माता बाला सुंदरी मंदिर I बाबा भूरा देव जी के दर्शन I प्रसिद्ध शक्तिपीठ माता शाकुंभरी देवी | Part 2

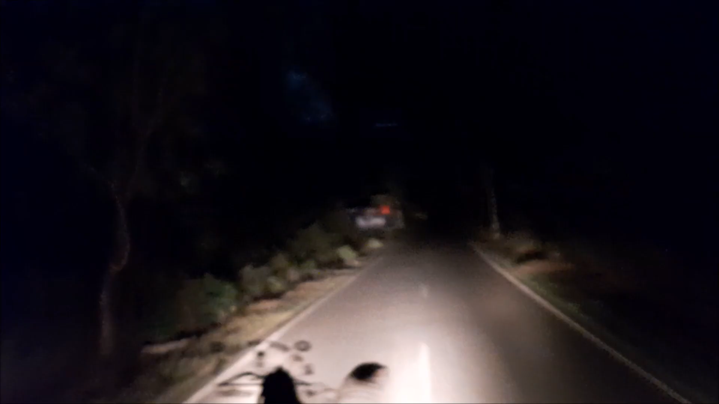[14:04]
और ये रात का रास्ता है जंगलों से भरा। धन्यवाद दोस्तों आपका अभी तक बने रहने के लिए,